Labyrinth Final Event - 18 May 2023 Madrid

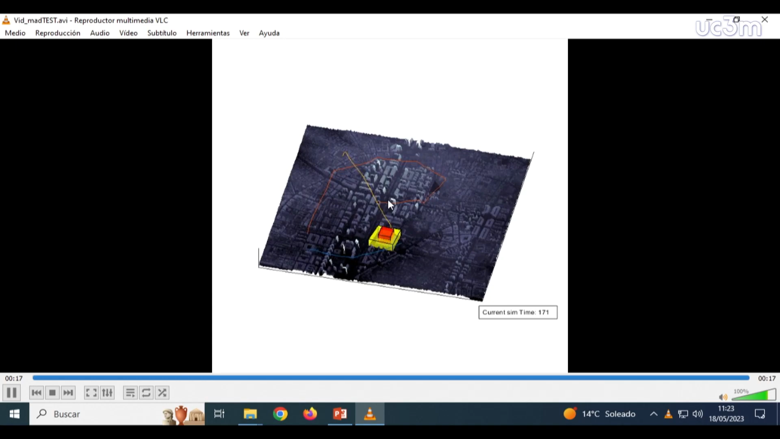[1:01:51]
and that we are considering in order not to get into contact with other drones and in the more complex tests like this.